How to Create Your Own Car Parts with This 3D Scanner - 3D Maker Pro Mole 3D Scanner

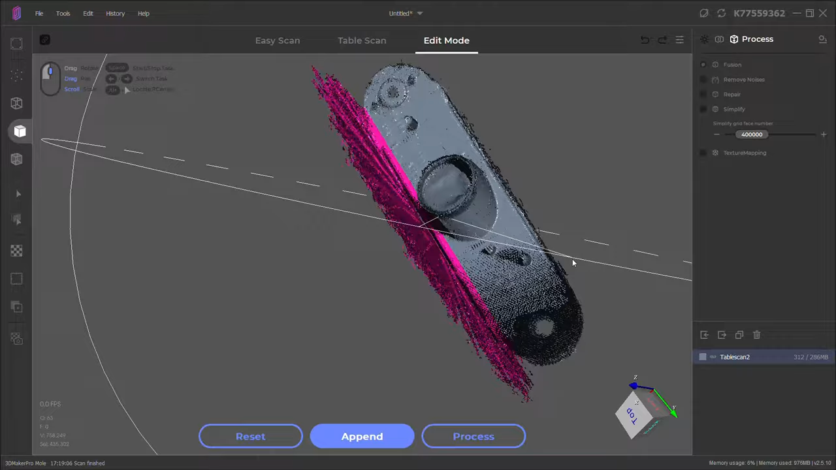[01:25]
You can also see that it scanned the turntable itself, but it's also in pink. That means that area is selected, and if I just push delete, it will all go away.
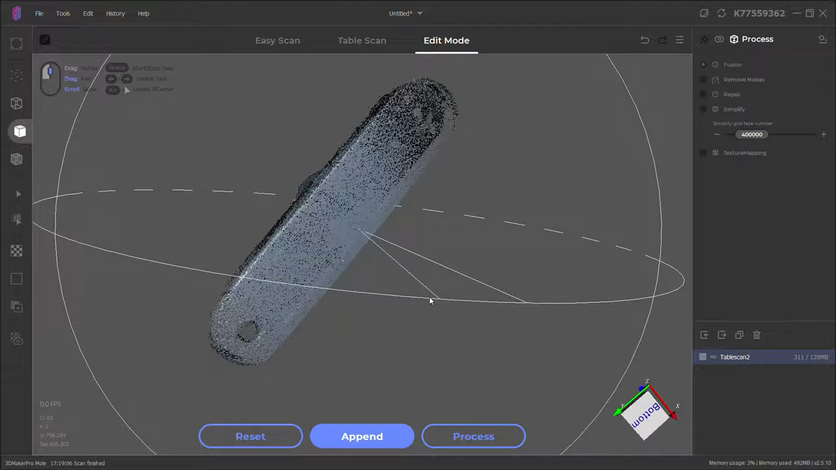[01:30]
And I do need to scan this a few more times in different orientations, so I can get every single angle.
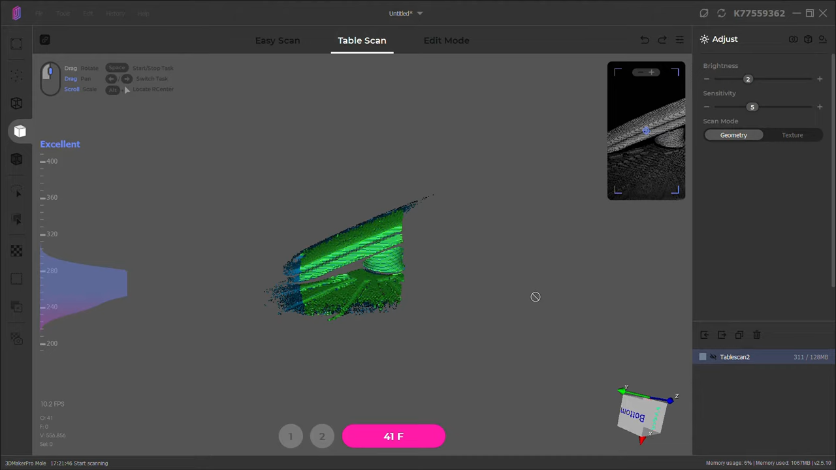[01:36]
And this is what it looks like scanning in real time. And you can see that it's not scanning the whole thing, because it's a little too close to the scanner,
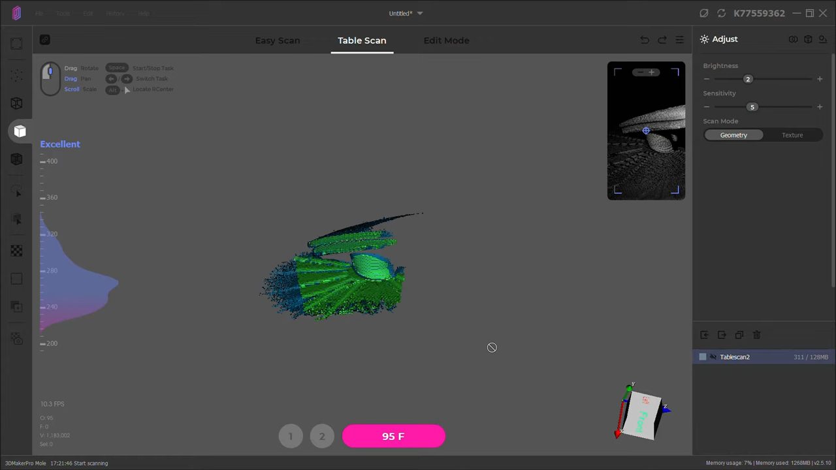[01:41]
and we're going to have to stitch all of these different scans together to make one mesh.
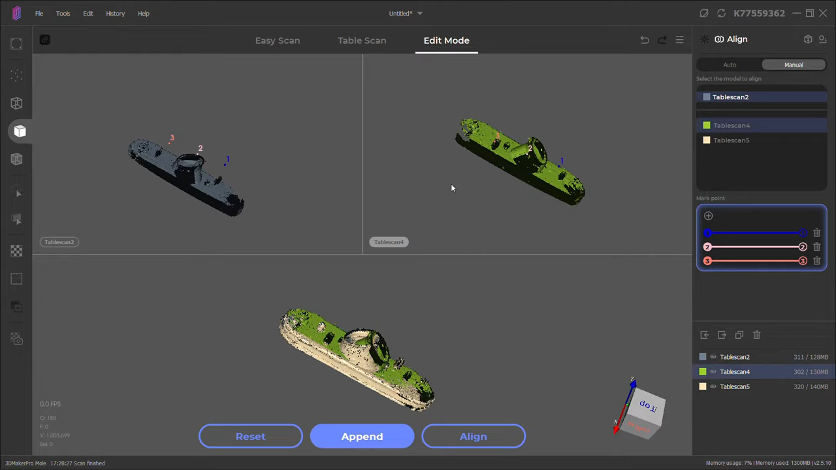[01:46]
And then with each one of these scans, I'm going to have to manually align them,
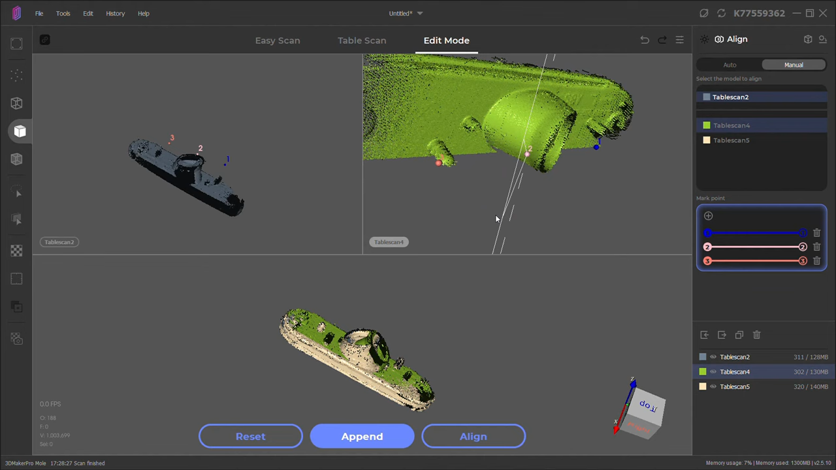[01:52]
just because this thing is too symmetrical for it to figure it out on its own with the auto-aligning, at least from what I've tried so far. And doing this is pretty straightforward. You just place these markers in the same spots on both of the scans, and it'll put it together.
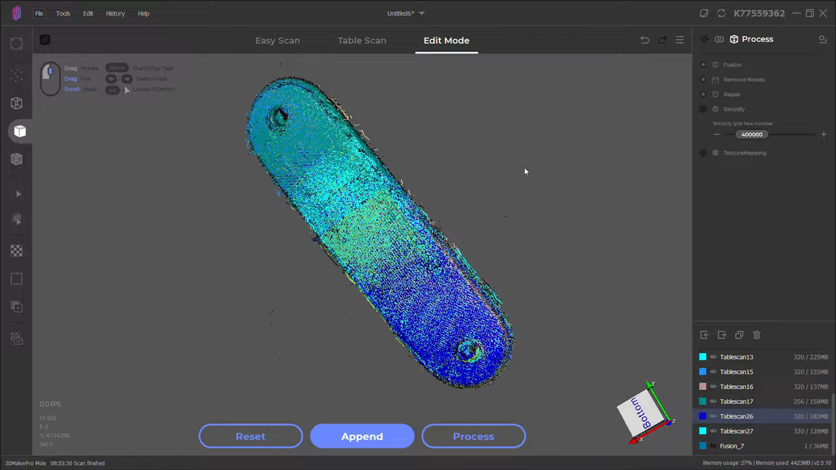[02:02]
And after a ton of different scans and aligning everything, here's everything all put together.
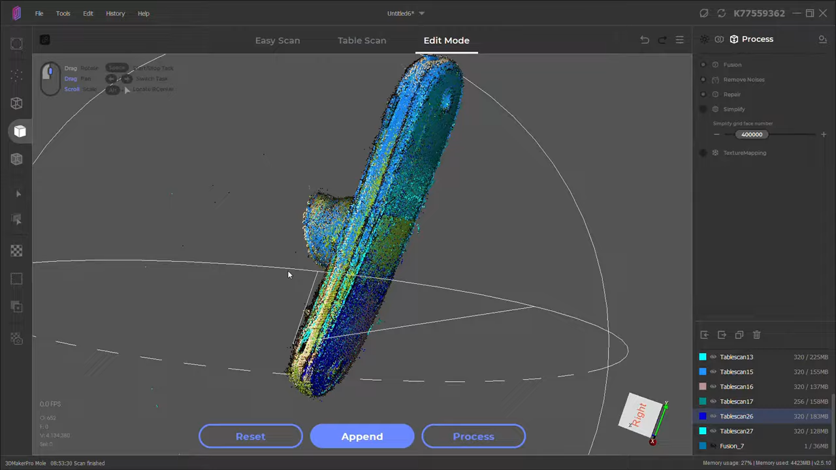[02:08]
But all of these different colors that you see here are just point clouds. So I did process all this and turned it into this full 3D model, which came out looking pretty good.
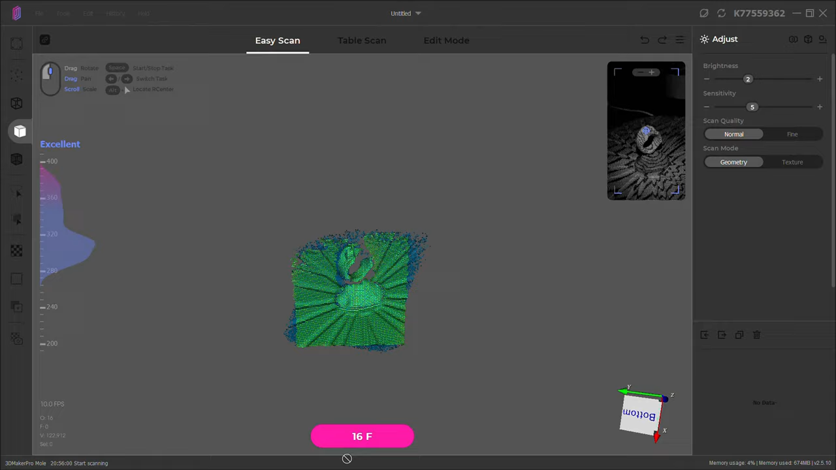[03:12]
But this is pretty much as close as I can get to it.
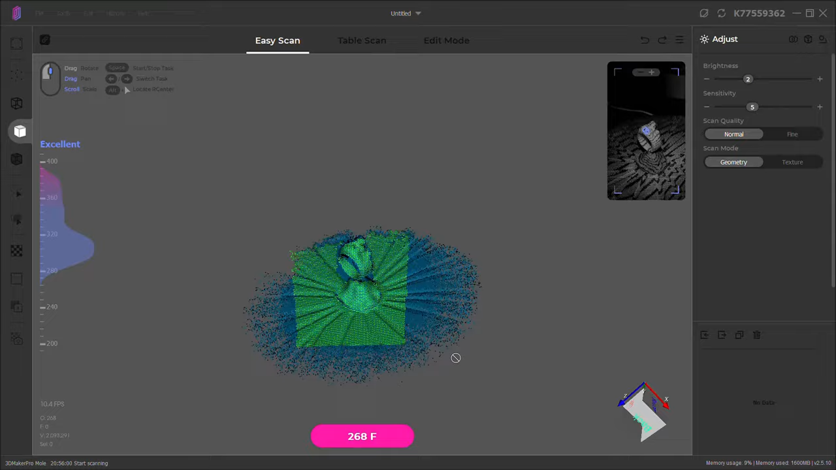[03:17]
And after doing just this one quick scan and processing it, you can see that there is a lot of details missing. So if you're thinking about using this to scan small objects with high details, it's not going to work.
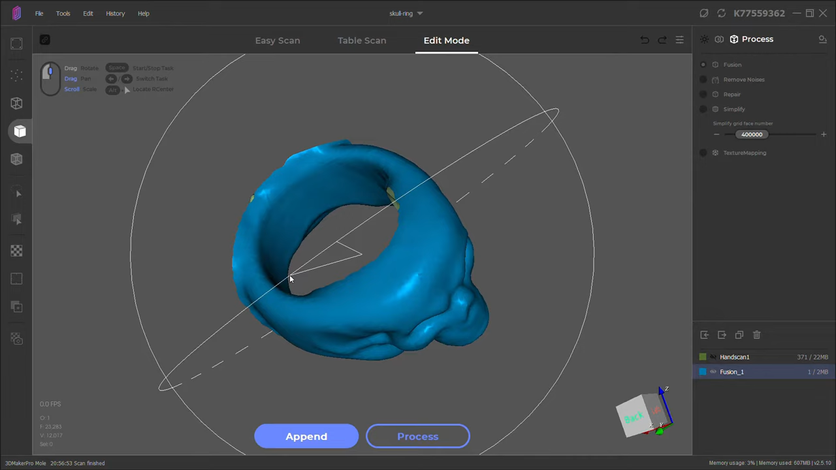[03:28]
And the reason why it has some holes in it is because I only did one scan to show you the limitations when it comes to details.
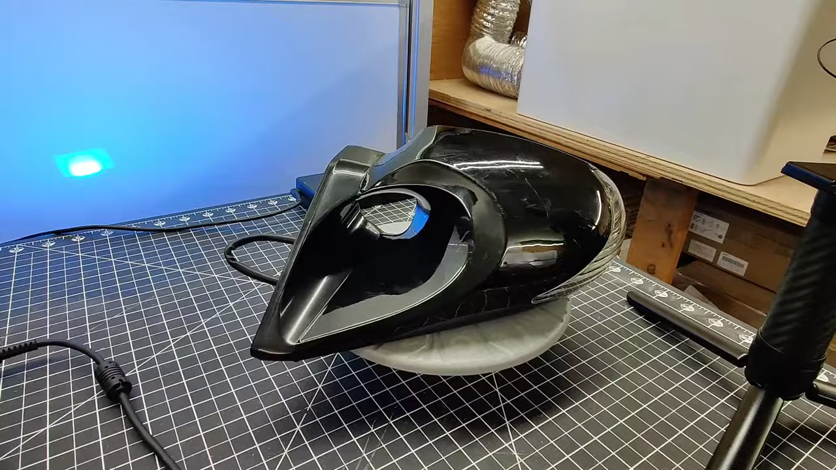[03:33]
So the next thing I'm going to try to scan is this aftermarket car mirror. And you can see this is extremely shiny, so I sprayed it with some scanning spray. And to scan this part, I'm just using it in my hand, and it's picking up everything pretty well.
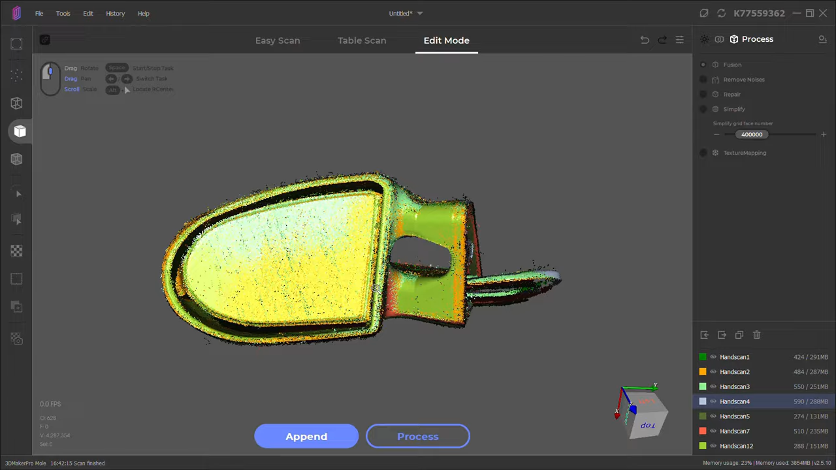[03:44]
And after scanning this a bunch of times and aligning everything like before, this is what I have.
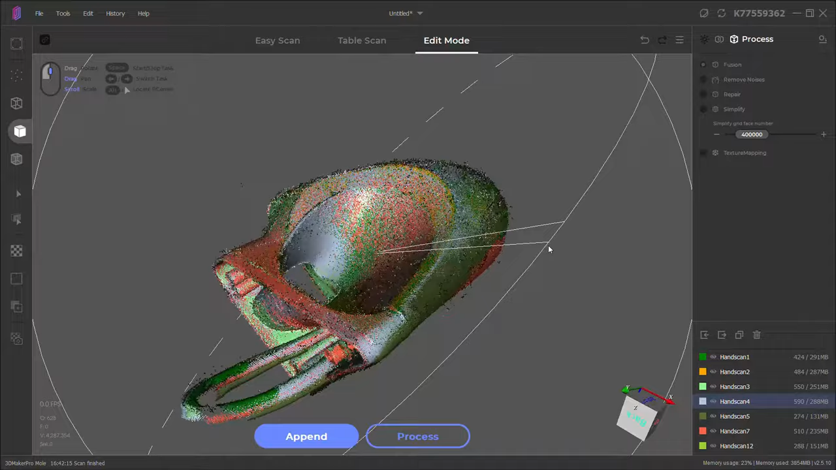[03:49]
And after processing it without doing any type of repairs, it came out looking really nice. You can see some gaps in areas around the mirror and at the mounting point.
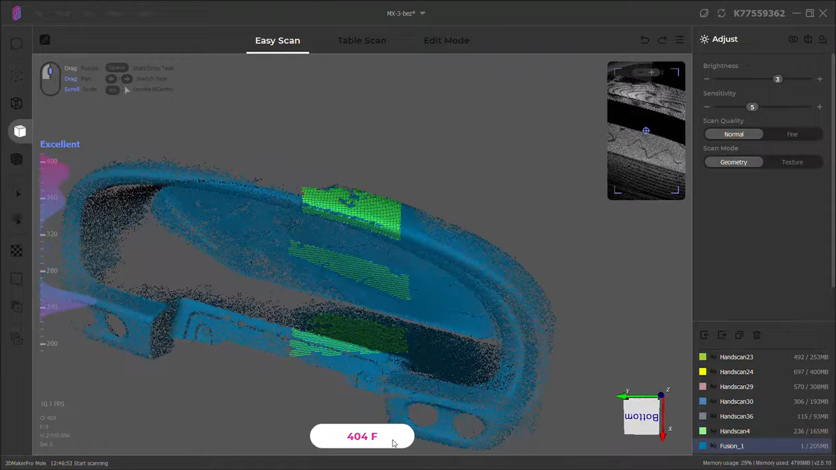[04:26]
But it's definitely not perfect, especially if you're scanning something that doesn't have a bunch of details to it.
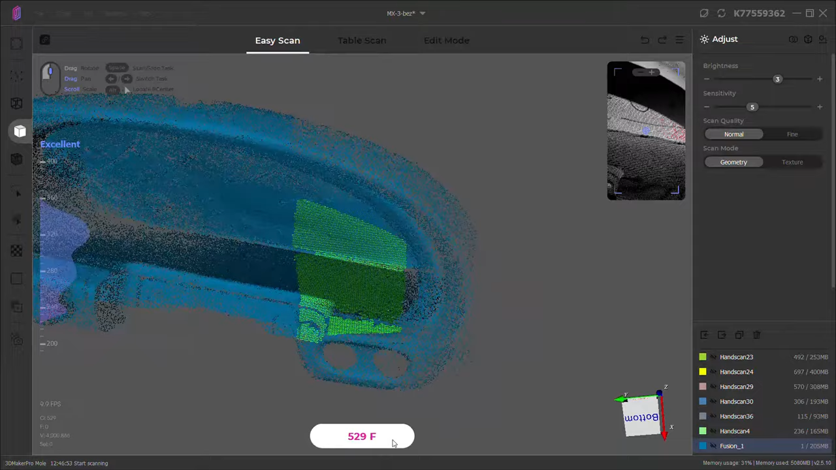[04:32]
You will need to add trackers, or this will get lost and mess up your entire scan. Also, the processing times after every scan really add up,
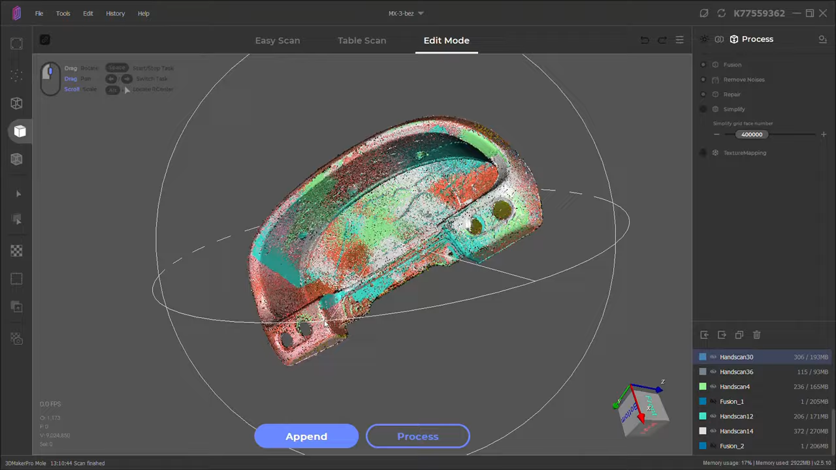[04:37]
especially if you're doing 10, 20 scans, so you can build out your mesh as much as possible.